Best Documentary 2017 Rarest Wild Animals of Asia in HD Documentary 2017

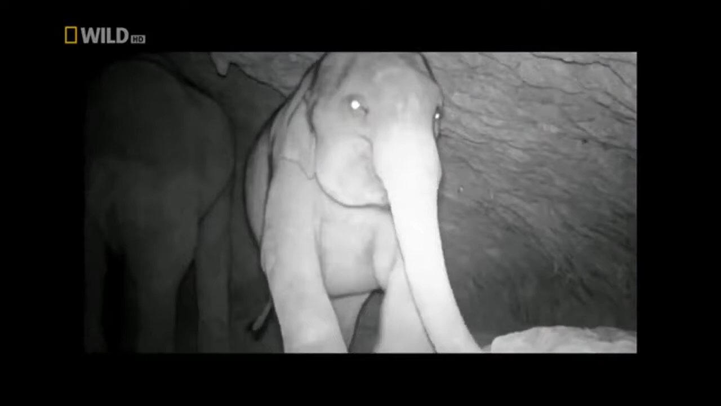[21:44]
mining the cave for its life-giving salt.
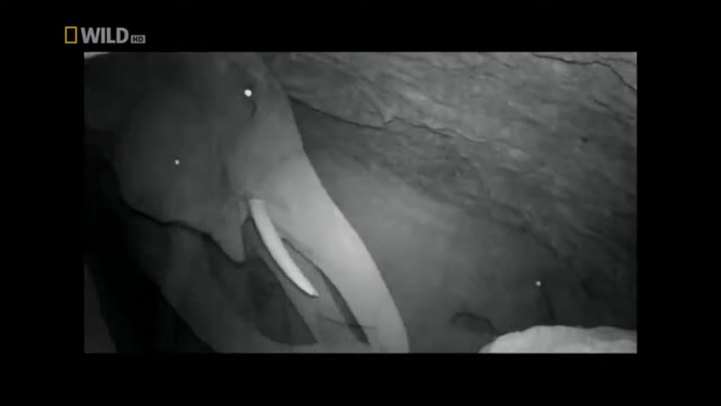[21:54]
Seems like a popular venue for elephants.
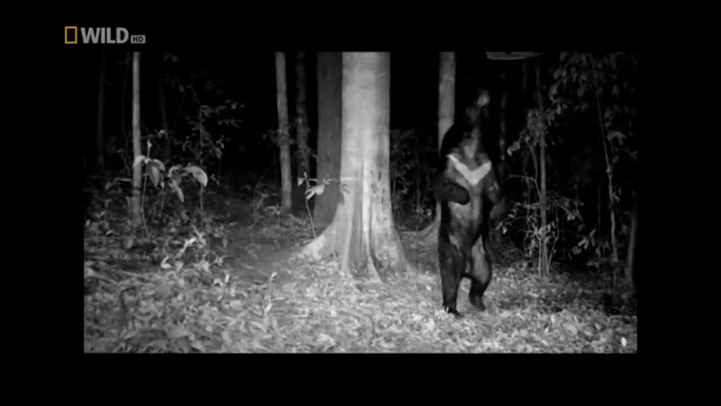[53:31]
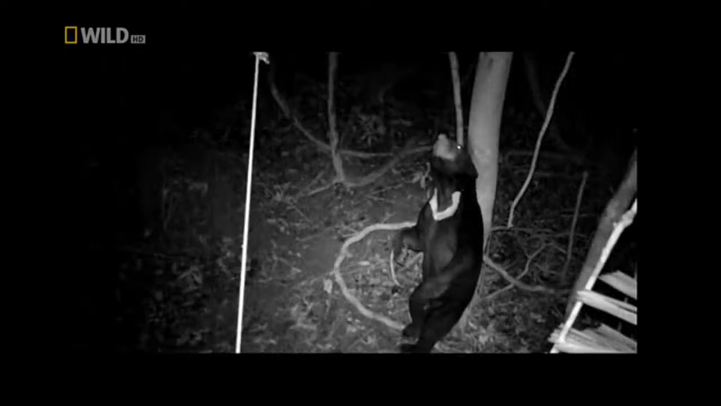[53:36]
After a night with a lot of dancing, digging, scratching, and stretching,